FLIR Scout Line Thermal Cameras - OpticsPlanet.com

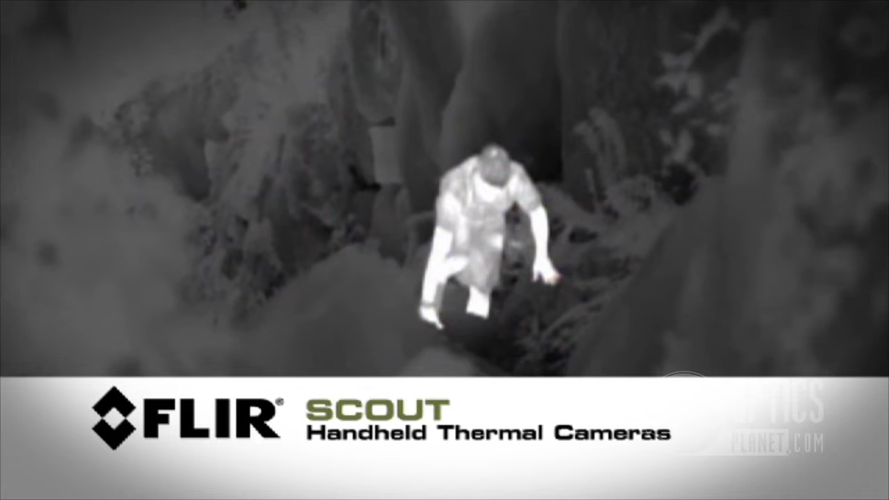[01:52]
hogs people with game reserves where they're worried about the two-legged predators coming on and poaching anywhere where
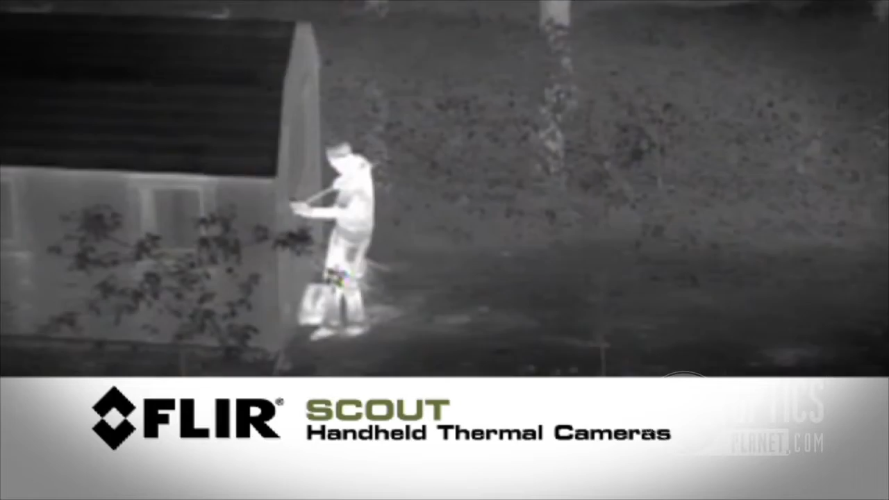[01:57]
you truly need to see 24 7 without depending on light yeah it's a super rugged design I mean you feel it and it's it's solid it's not